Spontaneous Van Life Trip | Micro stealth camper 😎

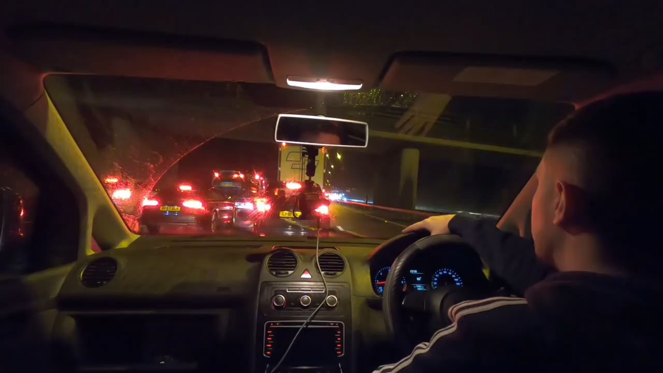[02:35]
traffic it is not looking good i know there's flashing lights coming through and everything